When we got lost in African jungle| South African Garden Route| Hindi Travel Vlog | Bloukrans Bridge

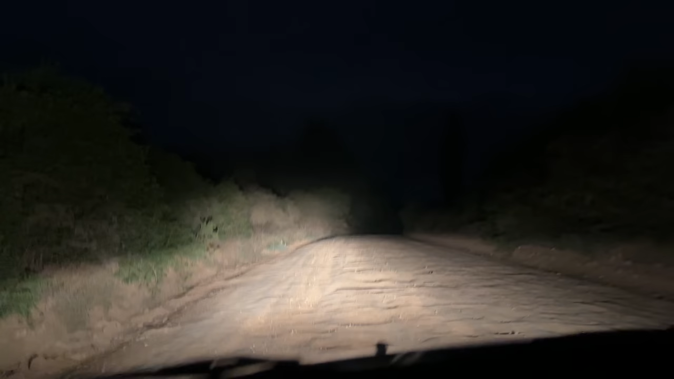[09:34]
वो वापस टर्न करना पड़ा और फिर से अब तो और ही गंदा सड़क हो गया. 2 किलोमीटर पे क्या, 2.5 किलोमीटर, 3 किलोमीटर, नो 2, हाँ और 3 किलोमीटर. 3 किलोमीटर आर लाइक दिस.
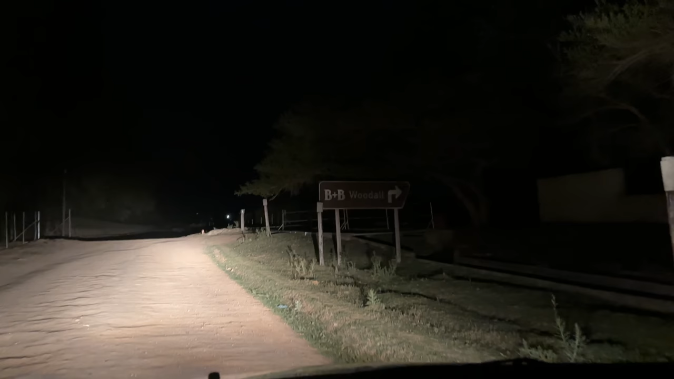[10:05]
सो ये है, आपको बोर्ड दिख रहा है थोड़ा, बी प्लस बी वुड हॉल, यही है, यही से राइट टर्न करना है।
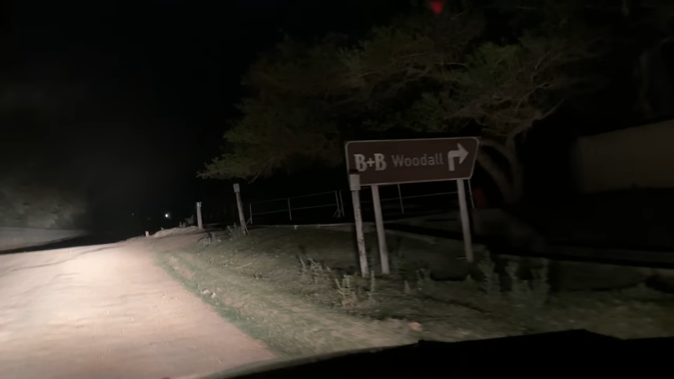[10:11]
बट राइट टर्न करेंगे कैसे?
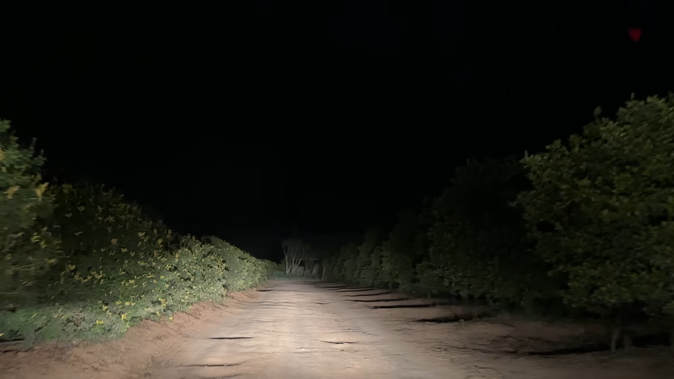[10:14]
फाइनली वी हैव एंटर्ड आवर रिजॉर्ट। अभी अंदर जाते हैं। और ये क्या पास किया और आगे आगे चल रहा है, पता नहीं क्या, और मे बी ये गाइड है यहाँ का। ओके, अंदर घुस गया। कई बार देखा अपने को, ये पता नहीं क्या है।
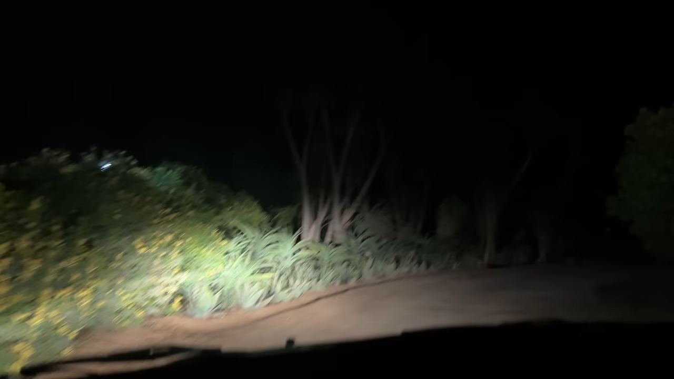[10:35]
काना, काना का याद आया, काना का याद आ रहा है, काश।